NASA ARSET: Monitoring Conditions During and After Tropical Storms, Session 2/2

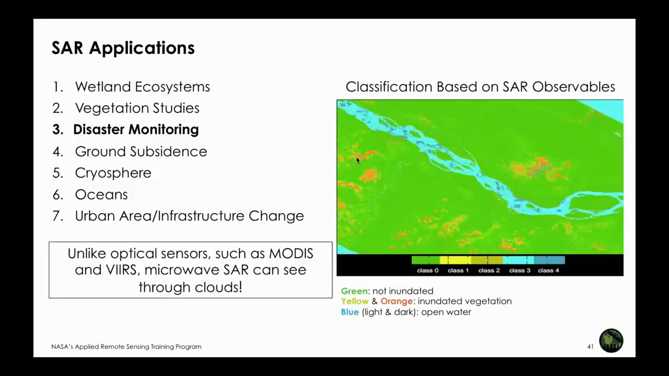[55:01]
OK, so that's where the water is right here. So looking at SAR images, backscattered images, one can see where there is water on ground. So Sentinel-1 SAR images are freely available right now.
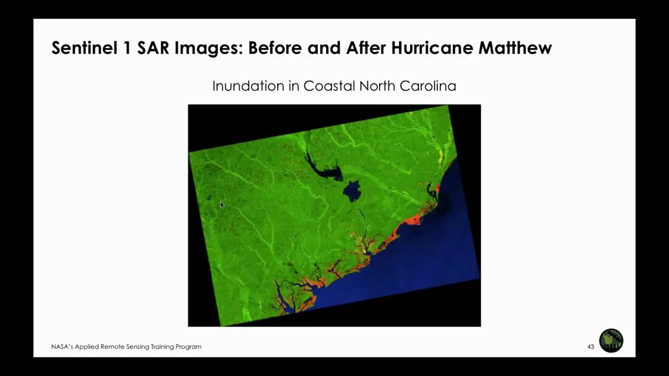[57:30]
they show where there is surface that is flooded. So SAR images can quickly tell you in addition to modus where flooding is going on just by looking at the surface.